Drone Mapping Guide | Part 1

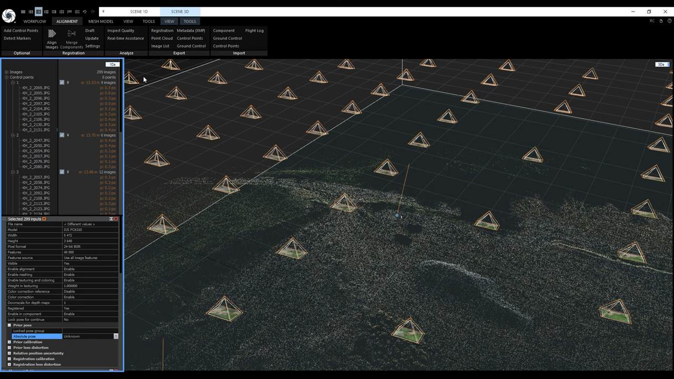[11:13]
That's why it can be used to position and scale already reconstructed models. In case that all ground control points are above the camera positions, I recommend manually adding suggestions for 3 ground control points. Updating and using the automatic image suggestions for the rest of the ground control points. If I press it now, the ground control point errors are still fairly high.